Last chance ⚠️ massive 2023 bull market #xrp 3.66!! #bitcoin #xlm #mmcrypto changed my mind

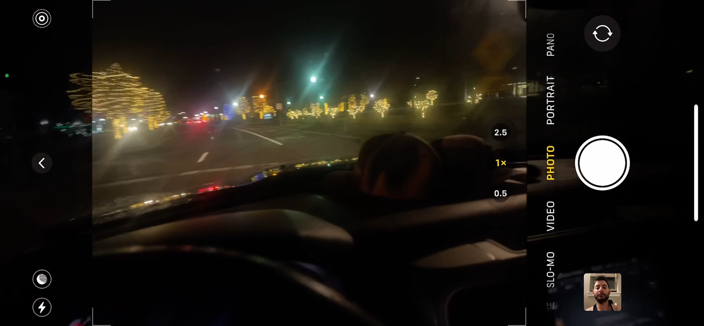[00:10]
And you can see the beautiful holiday lights that they got up here in downtown Sterling Heights on this very early late November.